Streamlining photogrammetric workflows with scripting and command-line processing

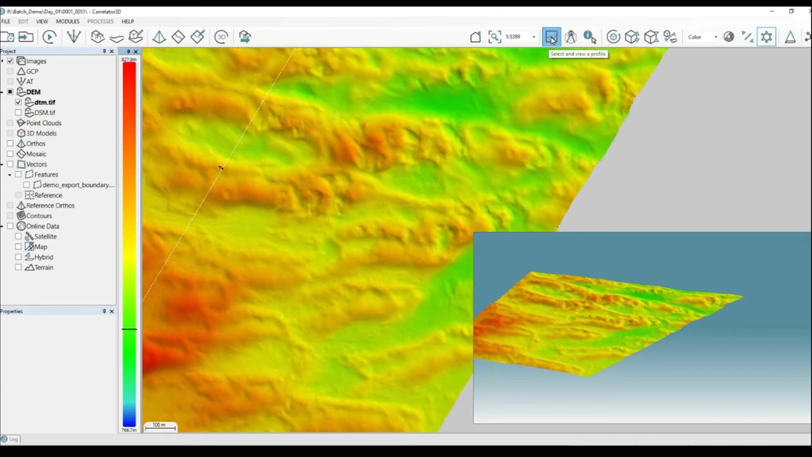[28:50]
and then one of the tools you can do is if you want to further take a look at it there's a really slick profile tool and we can click and do this now we can take a look at what does that elevation look like as we move the cursor along you'll see it move on your profile and you can see what the actual elevation is along the way so that could be a really handy tool especially when you're looking to make sure that you know the the algorithm did eliminate say trees or if you're in an urban environment eliminate buildings and things like that it's a good way to kind of qc that
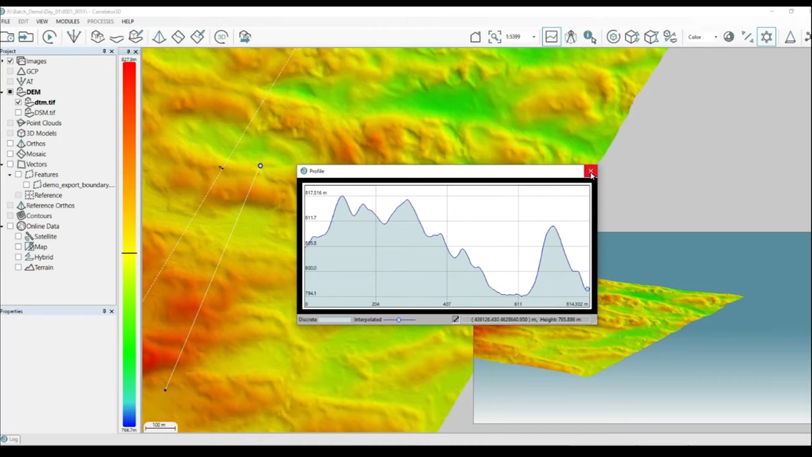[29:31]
right or if you're doing a stockpile inventory so you can take a look you can evaluate the shape of the profile of the sand pile or coal pile or whatever the case may be right and so now what we're going to do is we'll turn on the uh the mosaic and
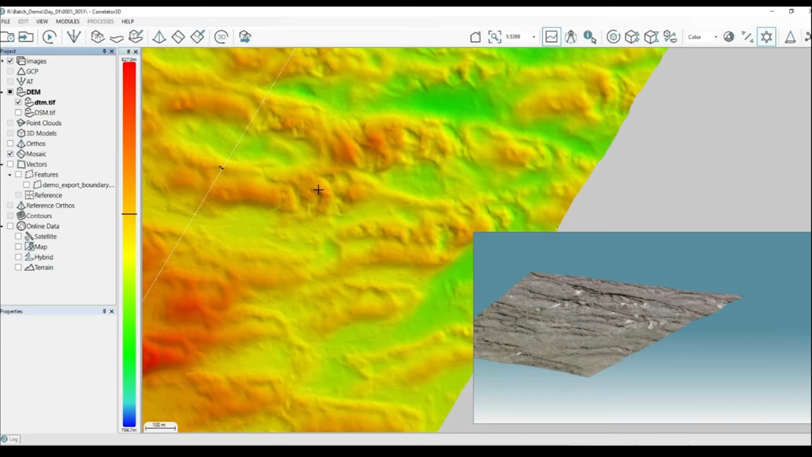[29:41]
this is also kind of neat too now we look at this this is flown in leaf off meaning no leaves on the trees and the grasses are going to be dormant so they're brown the the imagery doesn't look very attractive but what we can do now is we can change the color channels and so instead of being a color image we can make it a color
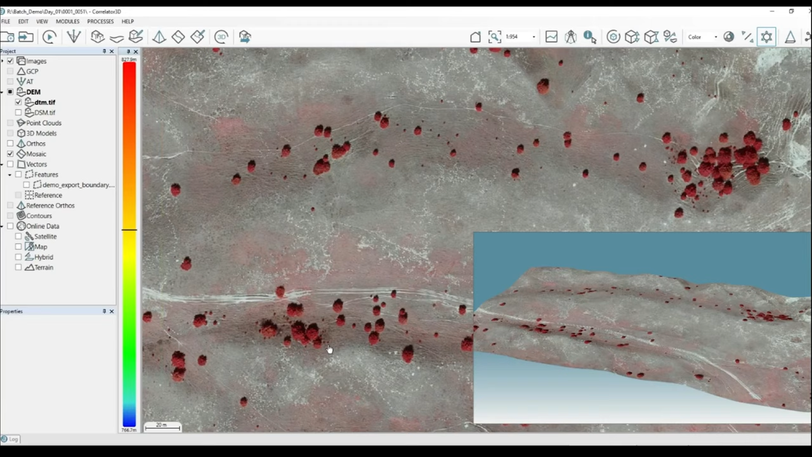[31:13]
so the so as you can see now we can look around and we can see that most of the grasses are dormant but the individual trees now they can count even the smallest of trees they can count and see where those are and do some documentation and identify uh where those are and then you can also use this 3d inlay to rotate look at the elevation and whatever other features you're looking at
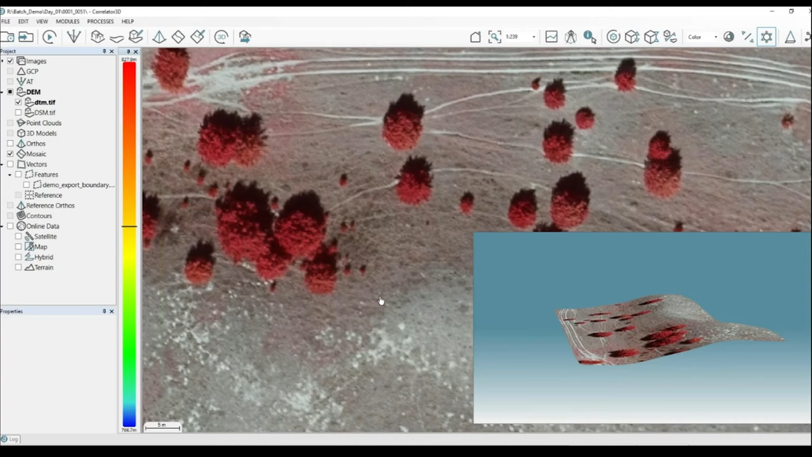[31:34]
and then uh so even so this mosaic now is the entire flight line but it's not really practical to deliver a file this big because this image of our flight line of 10 images is going to be over 10 gigabytes worth of data and so what i do is i i tile that using a shape file and so now the actual deliverable is going to be these individual tiles and that those will be exported in the geotiff format in the mosaic export folder that i defined
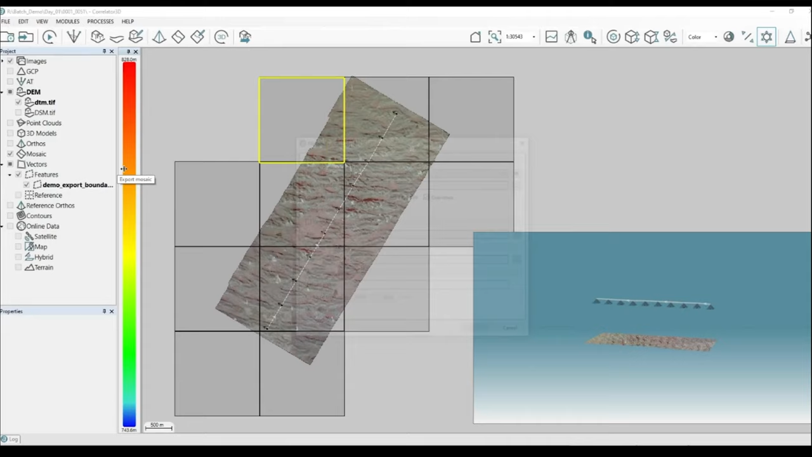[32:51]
that's right and so if we work we can also go to share that point is we can export the mosaic manually yeah and we would pick export file and you can either do it from a file which is what i did with the shape file or
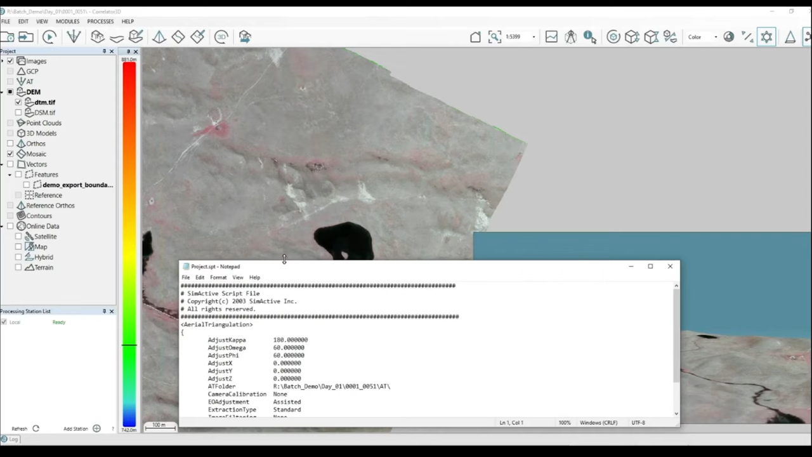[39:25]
so he's he's turned off all of the features other than the at portion and he can generate a script from that which is right there now he can cut and paste that and use that um again on all of these in a in a daisy chain fashion at least let them all get to the point where you're measuring the control points when you wake up in the morning for example right and so what you might do just like you said well run the at first measure control points and then now we
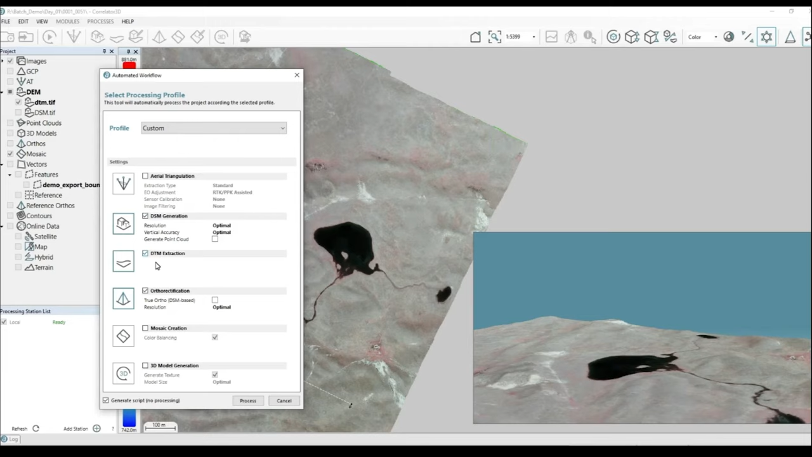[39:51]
create a second script and it says okay let's do the elevation model and orthorectification right and now that becomes a separate script and then uh you just step wise yes so you take a break in the middle where you need the human interaction and then you can go ahead and automate the rest of it yeah that's that and that's really well so it some of your scripts like what i showed you earlier is going to be start to finish for the whole project others uh where you do say if you're doing stockpile volume inventories
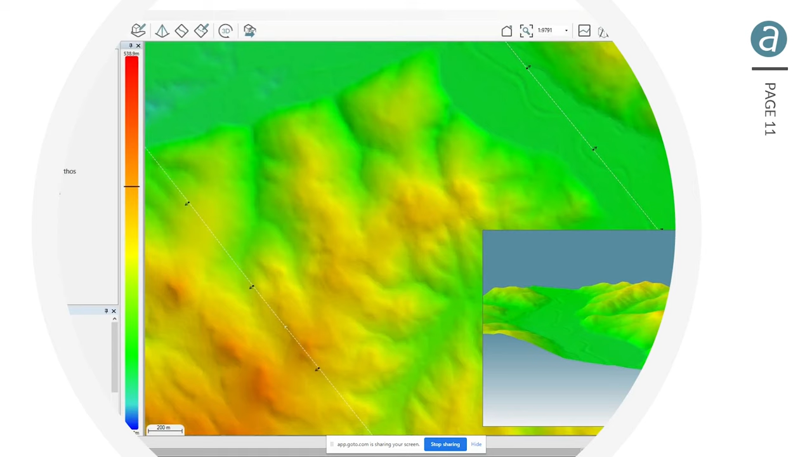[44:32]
flattening those out to dtms looking at it in color